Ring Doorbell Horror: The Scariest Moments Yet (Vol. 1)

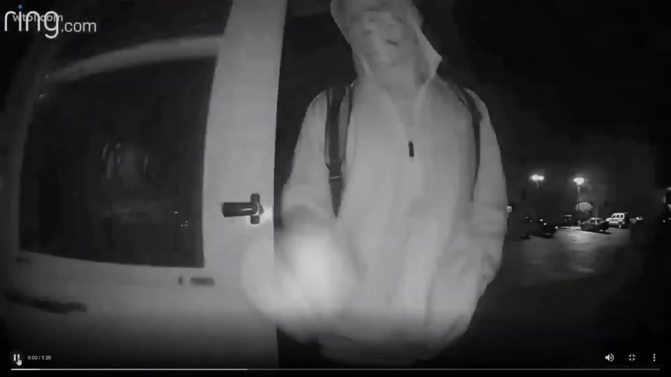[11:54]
Watch in horror as a man with a gun at his side relentlessly pounds on a door, consumed by an unknown force that drives him to enter.
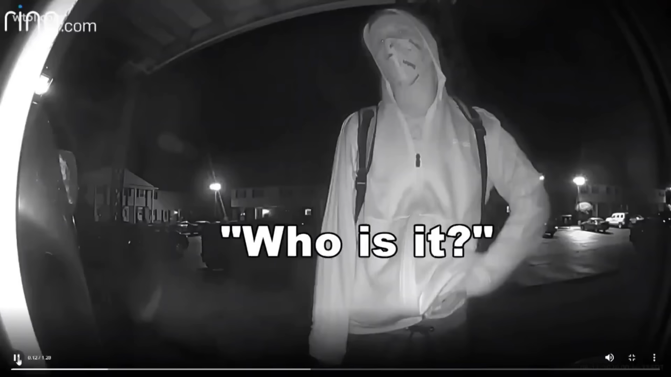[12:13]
And as he walked away,
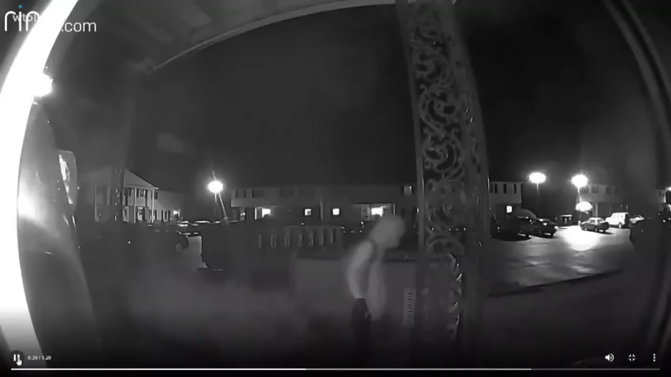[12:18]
a second person came out from behind this object that had been pushed in front of my porch and laid on its side.
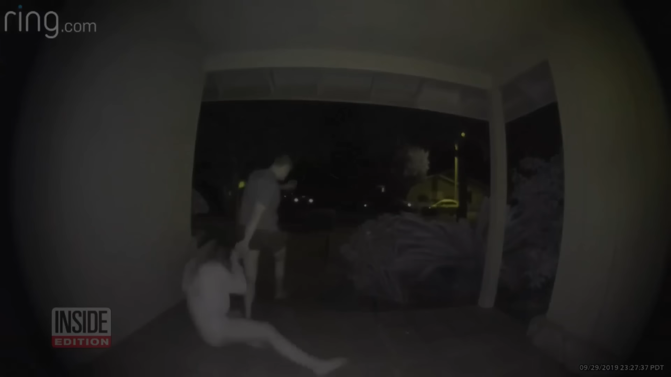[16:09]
He was charged with suspicion of attempted murder and kidnapping. In this next clip, a strange woman appears at a suburban home,
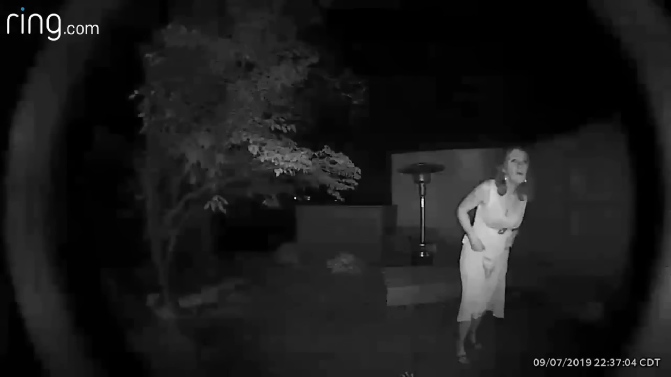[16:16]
peering through the windows before disappearing into the darkness. According to the Redditor who uploaded this clip,
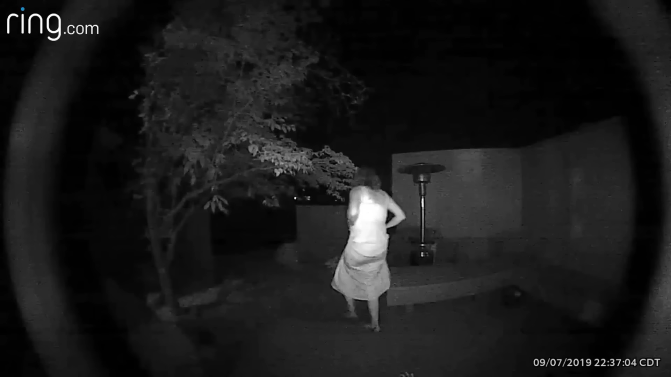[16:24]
no one in their neighborhood knows who she is, leaving the neighborhood on edge and wondering what her intentions were.